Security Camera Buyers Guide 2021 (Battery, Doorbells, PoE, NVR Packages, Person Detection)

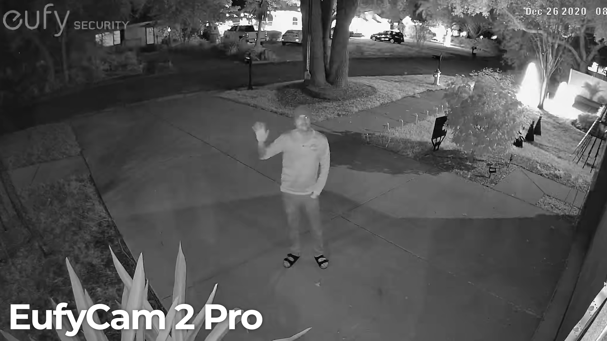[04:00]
The main difference between the Pro and the non-Pro models is the resolution, which is 1080p on the non-Pro models and then twice that at 2k on the Pro models.
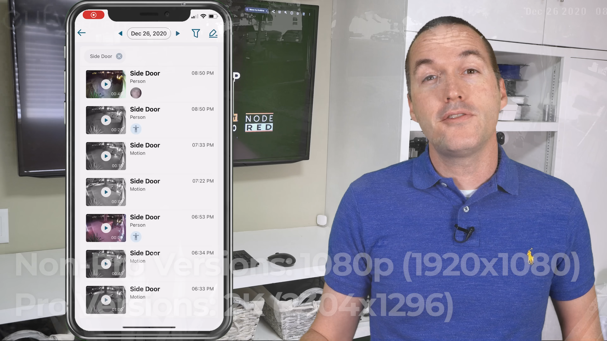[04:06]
Resolution aside, the real must have feature on these devices is person detection that will help you differentiate between moving branches or shadows and actual people,
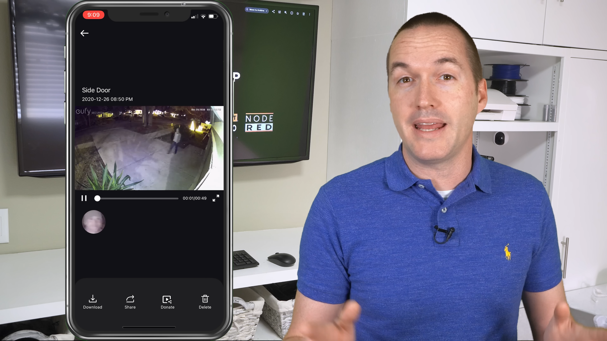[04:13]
which means you can reliably use the cameras to get notifications on your phone. At this point I have a hard time recommending any camera system without person detection, especially if you're going to use notifications.